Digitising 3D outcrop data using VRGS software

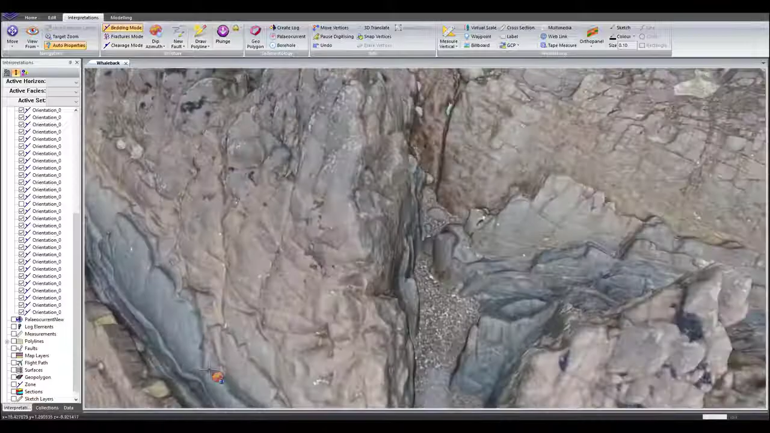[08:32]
I've now digitised a series of orientation data all on the bedding, so all focused on the bedding, from all over the whaleback and you will have seen as I was doing that I was checking that they were fitting well the meshed surface. I probably could have been slightly more careful but any that were clearly a bit spurious I was deleting as I was going along.
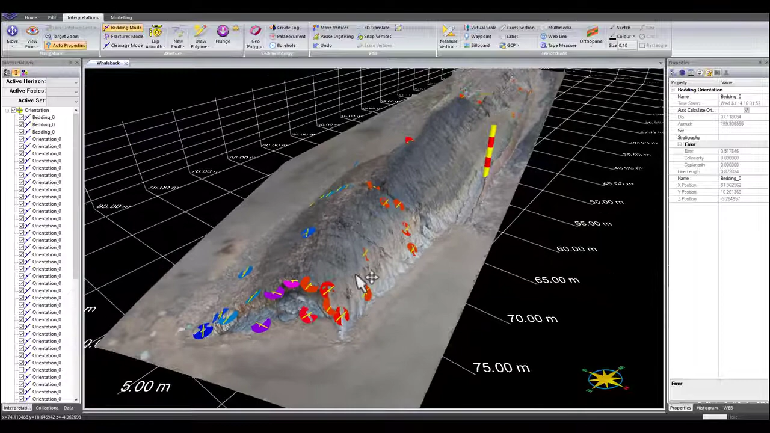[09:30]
I have, as I said, just digitised the bedding right now but I could also, if I wanted to, digitise the joints. So we can see from this lovely bird's eye view, we can see the joints really clearly, we can see how they are oriented around the fold. And actually we can get a much better perspective than when we're in the field because we can zoom in and out, we can see what the overall trends of the data are and then we can also zoom in and see some of the detail as well. So once we digitise these planar features which, as I said before, are showing us dip and dip azimuth or dip direction for each of these measurements,
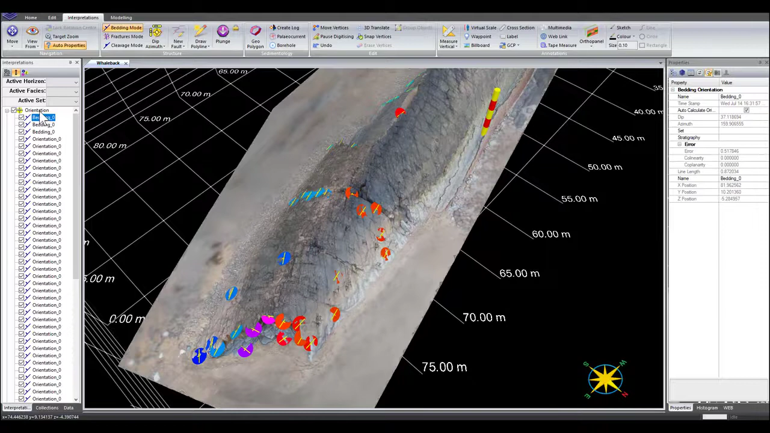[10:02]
we can then export as a table.
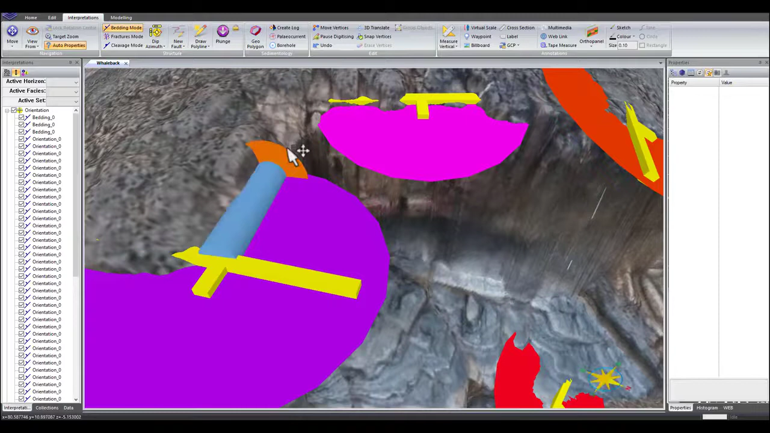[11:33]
We can measure the fold axis from our model exactly the same as with our strike and dip data. So we're going to use this plunge tool and with the plunge tool, what we can do is just by clicking, we can digitise any linear features. So what I've done is I've just picked that fracture there because I'm pretty sure it's going down the centre of the fold. Now it's probably easier to measure this fold axis from this digital model
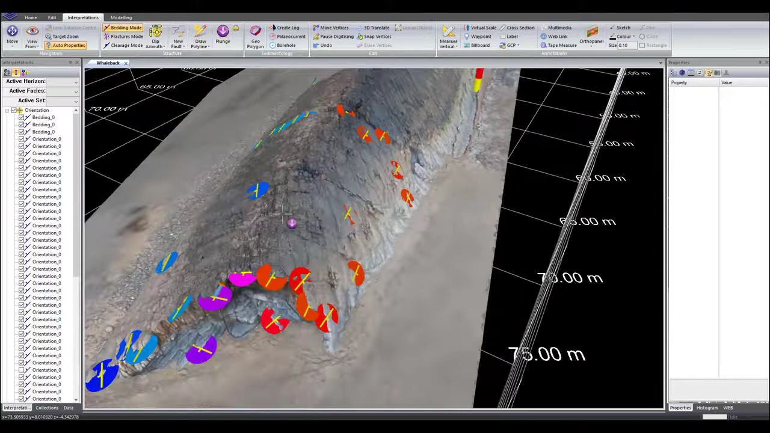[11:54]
rather than in the field because we can zoom in and out.
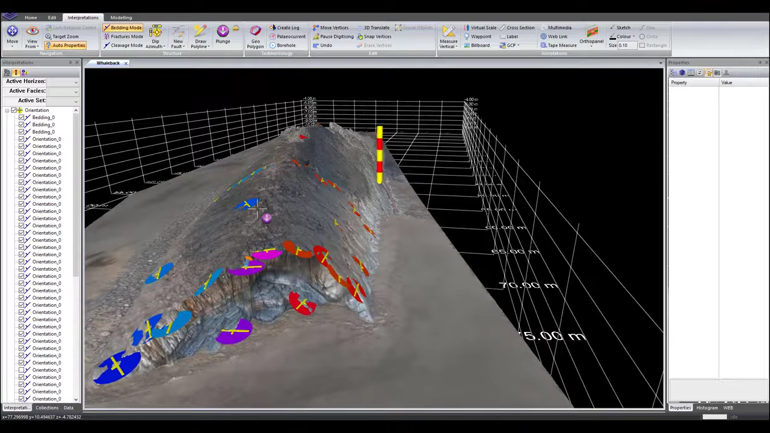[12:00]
We can try and see how representative we're being. So I think there's still a level of uncertainty and it's really important when we're digitising data from models such as this that we do our best to remember that uncertainty. But we can take measurements sort of all the way along the fold and use that
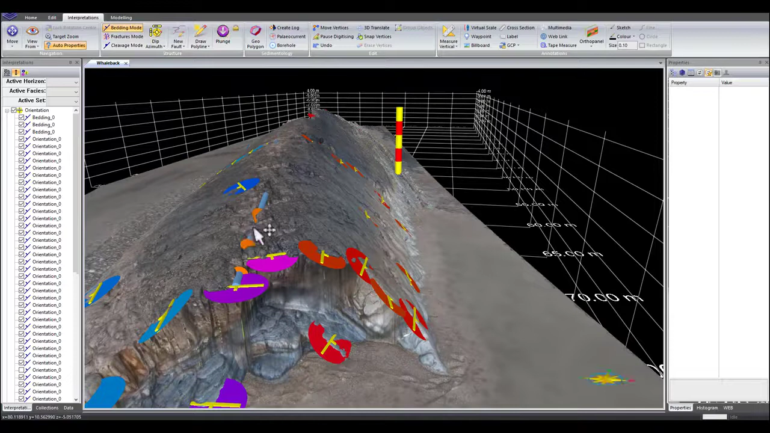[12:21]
data to try and get an idea of how the fold axis changes as we go along the wheel back.